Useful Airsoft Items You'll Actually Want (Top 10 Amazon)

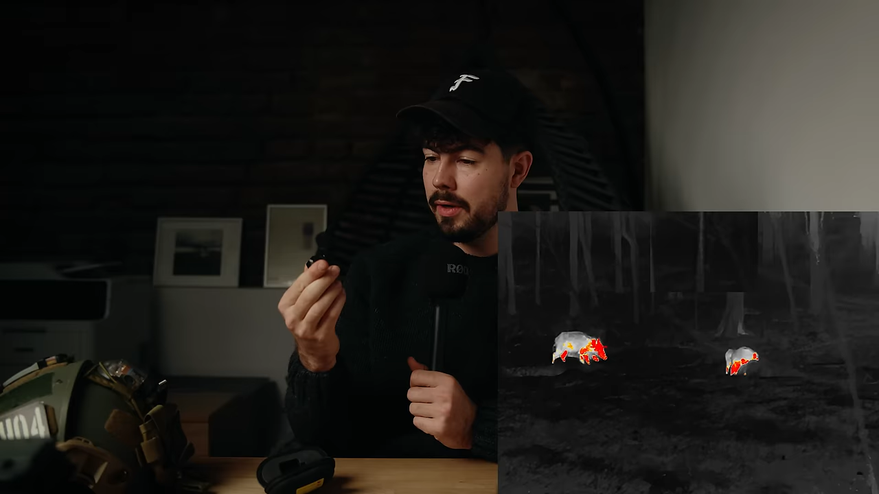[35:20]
stuff on there we looked at some hogs and his hunting grounds and this thing is really cool and really easy budget option to get your foot wet in thermal cameras and
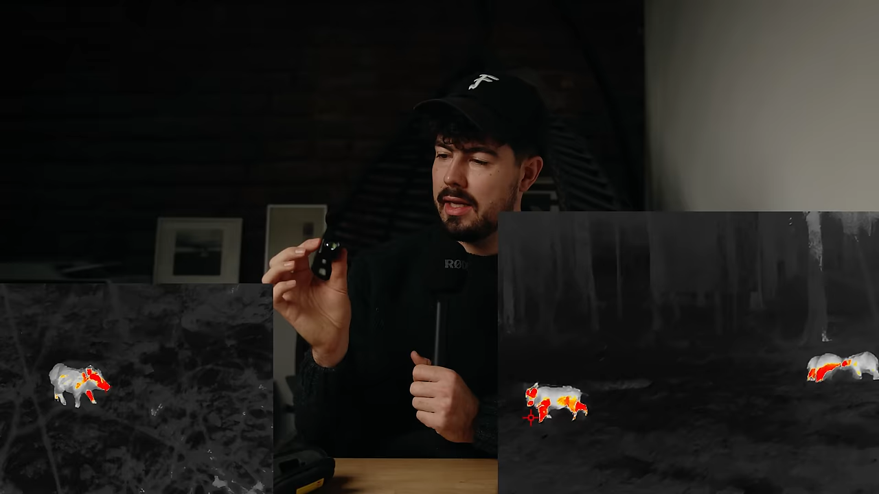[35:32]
I'm definitely going to use that at some point during a night game to